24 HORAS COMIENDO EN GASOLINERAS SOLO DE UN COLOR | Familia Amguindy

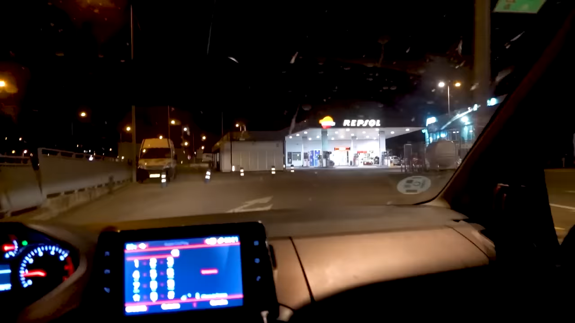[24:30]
Ahí hay otra. Y veo que hay personas dentro. Pero está cerrada.